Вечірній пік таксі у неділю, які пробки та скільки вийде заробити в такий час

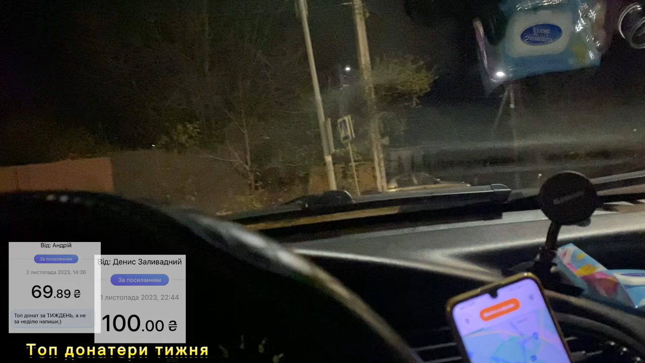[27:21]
коротше, як я виберусь з цього спальника на Келицьку. А поки давайте. Друзі, капець як темно. Бачите, попав я все ж таки в такий район, де немає освітлення. І ось так виглядає мій дальній світ, а ось мій ближній світ. Ось такий. Типу, вам нормально видно. А ось, як бачу я, приблизно ось так.